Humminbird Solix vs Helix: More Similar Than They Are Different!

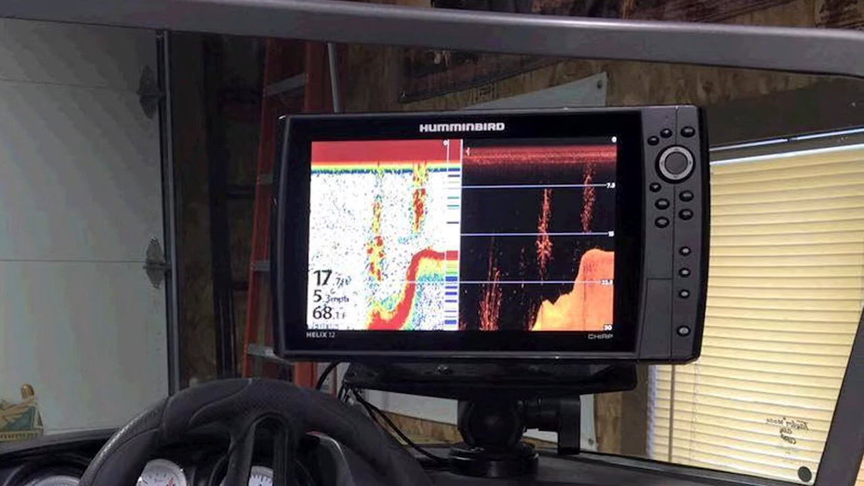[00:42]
They've led the way for decades with fishing technology and were the first ones to introduce many of the technologies we take for granted today.
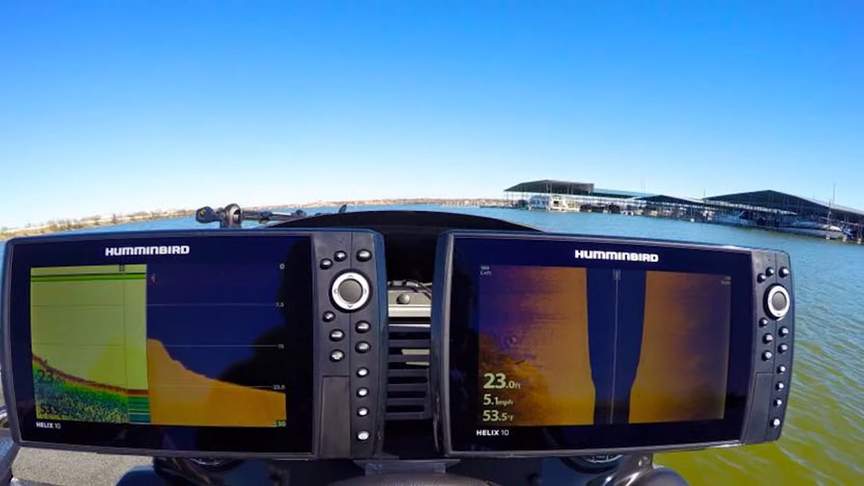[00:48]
On screen: depth 23.0 ft, water 53.5°F, speed 5.1 mph
The Helix has always been their flagship model and the standard in the industry.
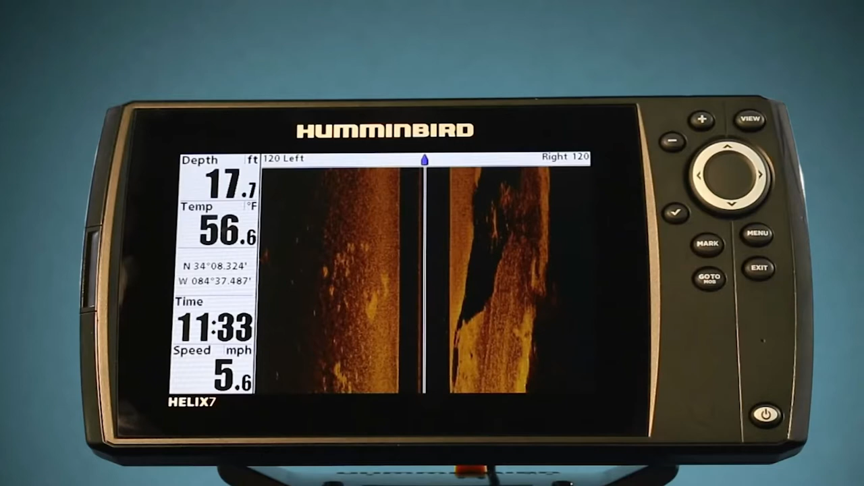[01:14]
On screen: depth 17.7 ft, water 56.6°F, speed 5.6 mph
GPS, crystal-clear display, Bluetooth compatibility, and mapping.
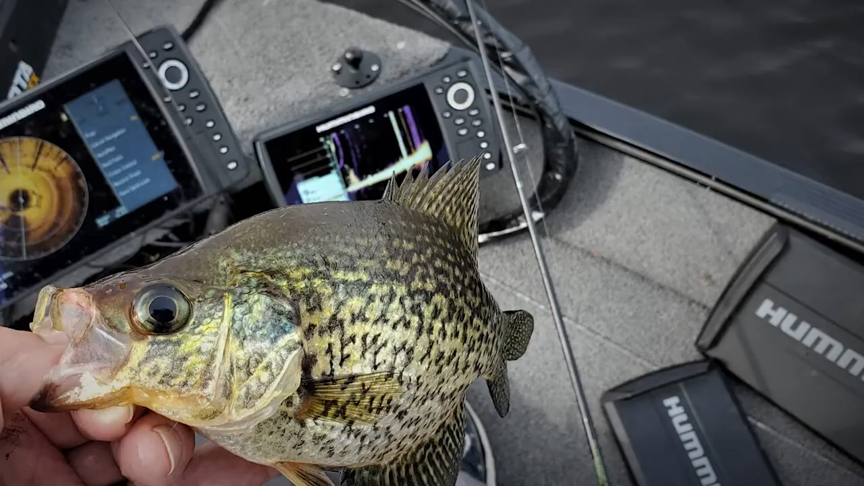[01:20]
One of the primary sacrifices you're making with the Helix 7 is in your screen size. Keep in mind that you can upgrade to many of the features mentioned
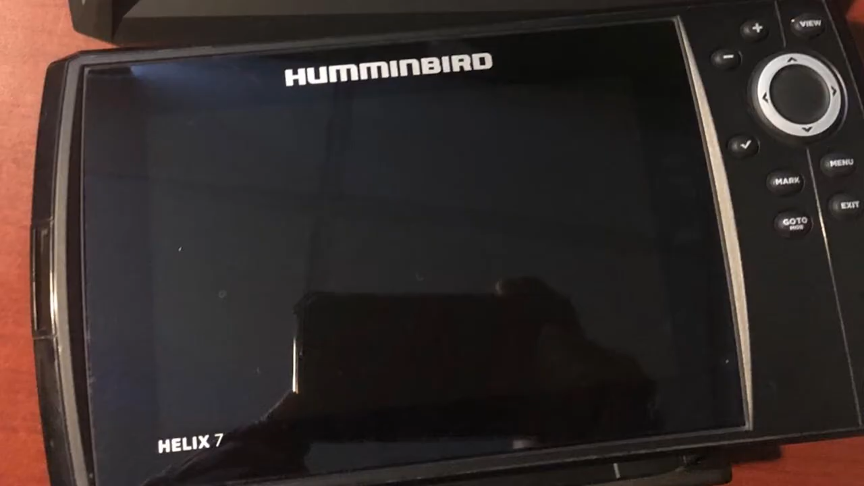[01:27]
above but the one thing that doesn't change is the resolution or the screen size.
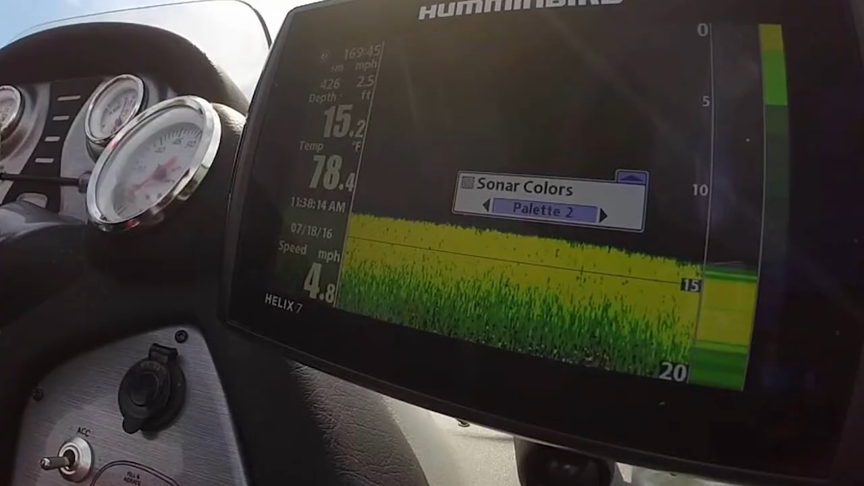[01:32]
On screen: depth 15.2 ft, water 78.4°F, speed 4.8 mph
The latest and greatest models come with a 7-inch screen.
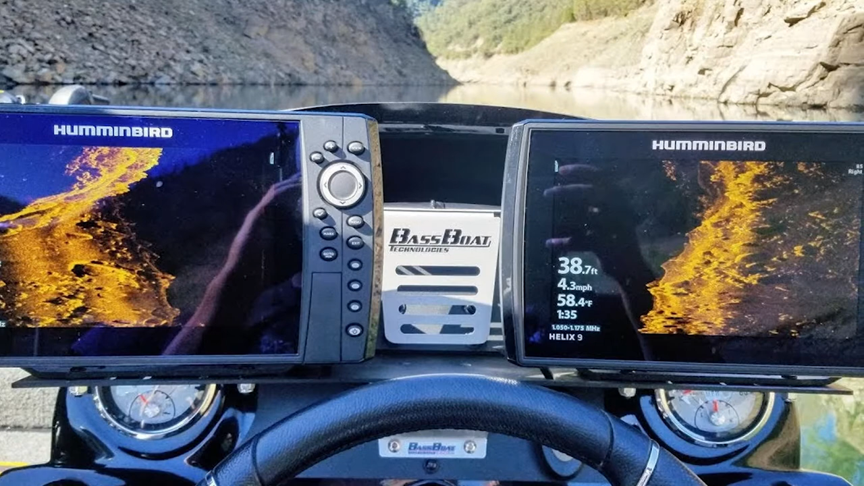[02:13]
On screen: depth 38.7 ft, water 58.4°F, speed 4.3 mph
The main difference between them is the screen size and resolution. In the newest Helix 9 models, they've upgraded from a 800x480 resolution to 1024x600.
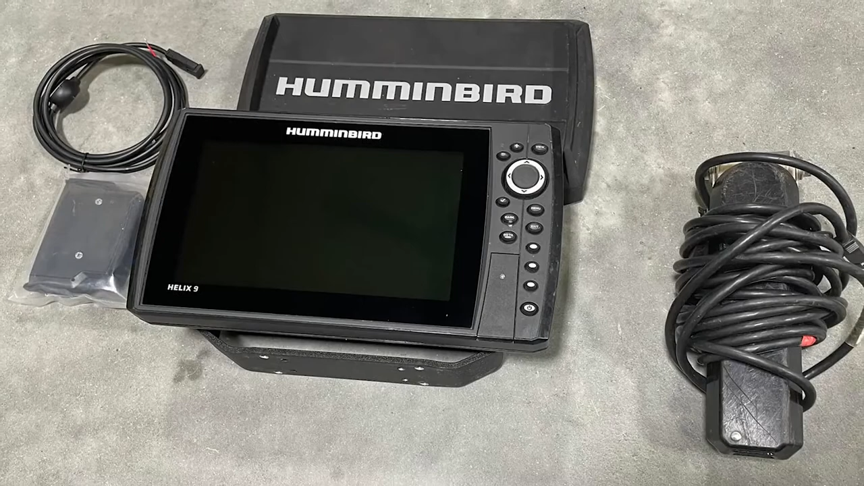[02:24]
You still get the dual imaging, great GPS and charting, and a wonderful 9-inch screen.
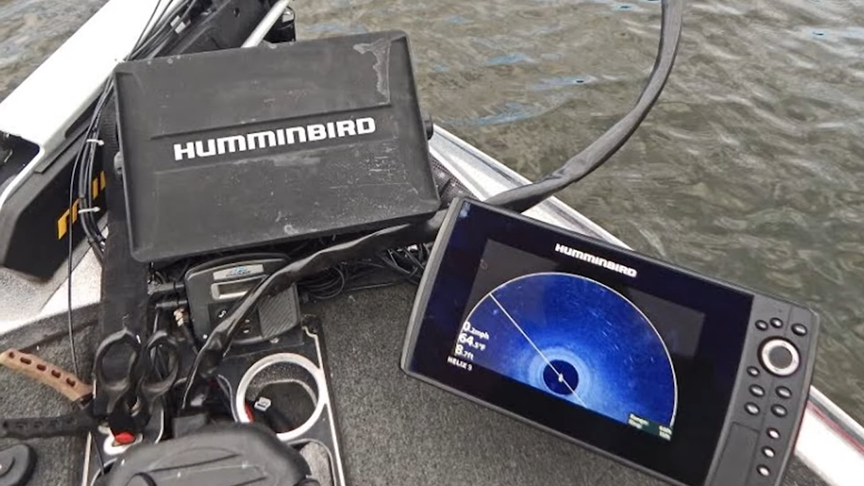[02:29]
The unit itself is very sleek so it's not bumpy on the boat and you don't have to worry about it getting too heavy as you continue to increase screen size.
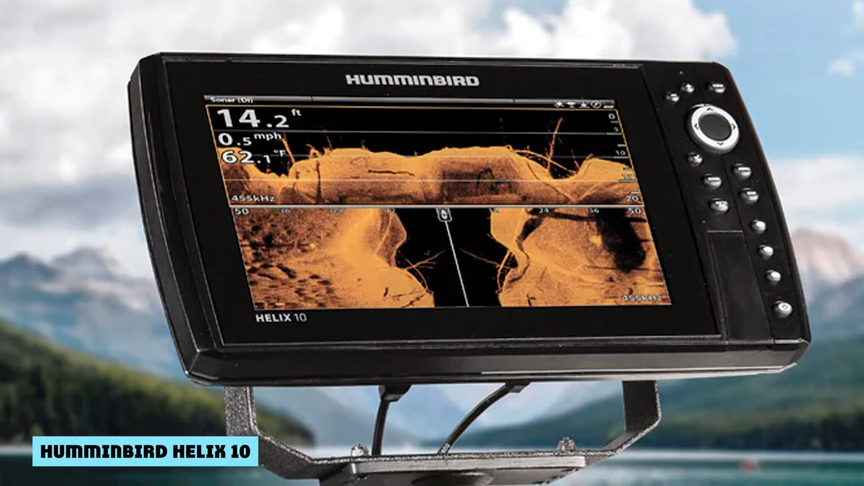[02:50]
On screen: depth 14.2 ft, water 62.1°F, speed 0.5 mph
as much as $2,000 if you upgrade for all the features but let me tell you, it's worth it.
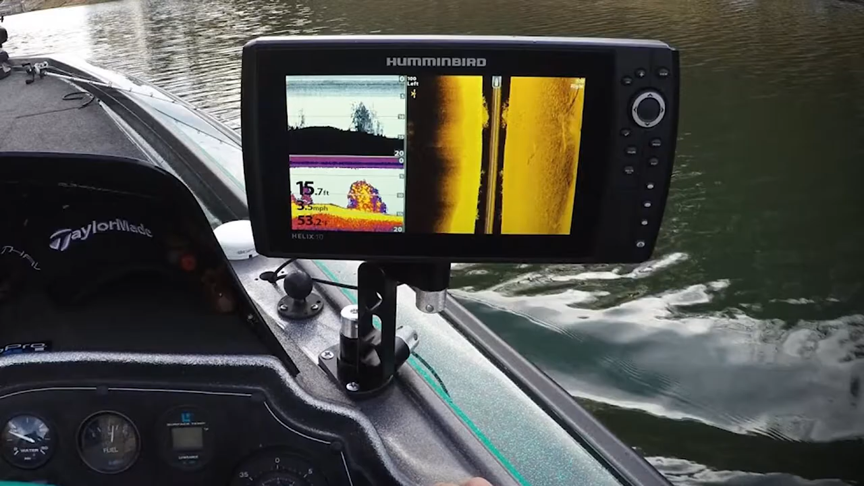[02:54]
On screen: depth 15.7 ft
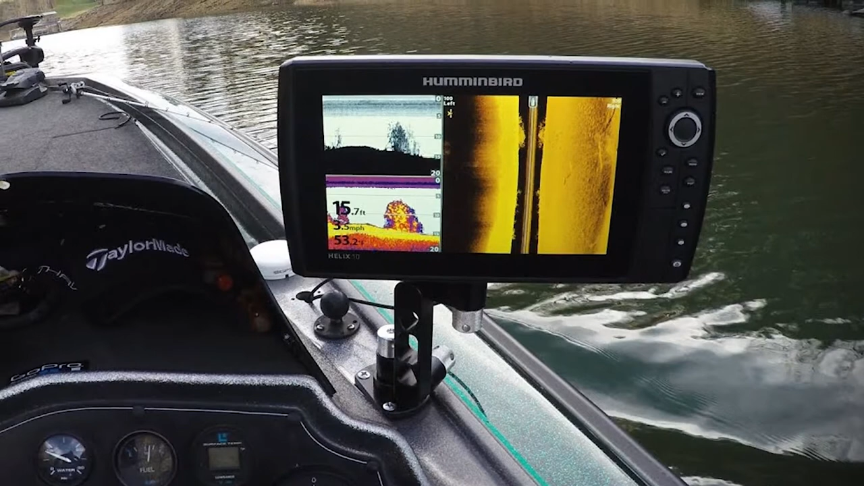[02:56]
You're getting a massive 10-inch screen, GPS functionality, mega side or down imaging,